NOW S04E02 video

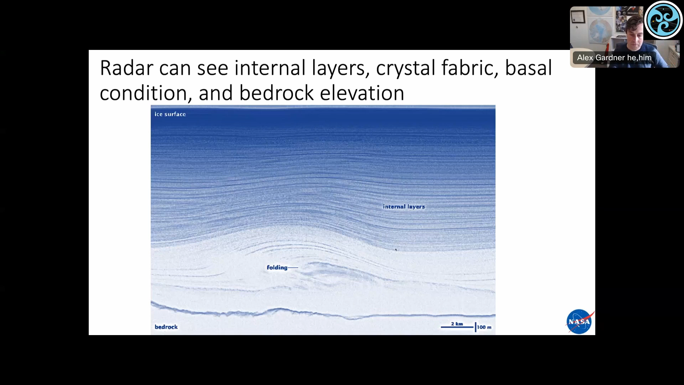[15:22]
But you can also look at the magnitude of the return from bedrock and also infer properties about its specularity or whether it's wet or dry, the dielectric contrast. So one of the missions that I'm intimately involved with is a mission concept called OASIS.